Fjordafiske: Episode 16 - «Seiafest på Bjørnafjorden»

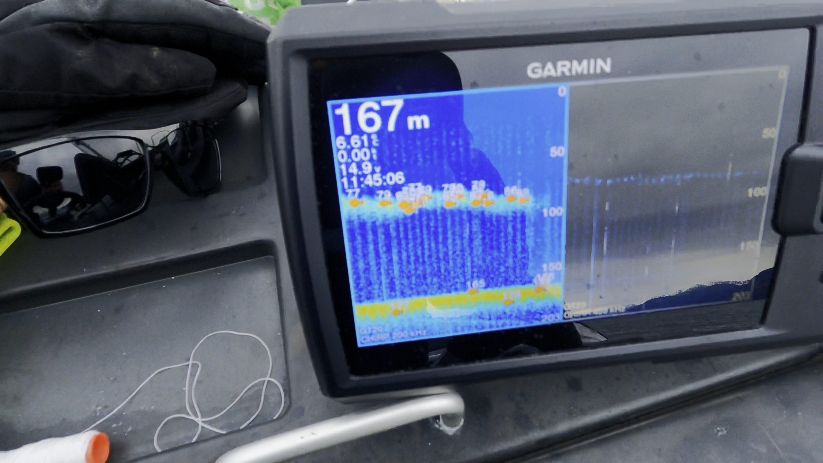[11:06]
On screen: depth 167 m
Nå kan fiske på ekkolodde, hvertfall. Fiskeren er noe galt med. Ja, det må nå være det.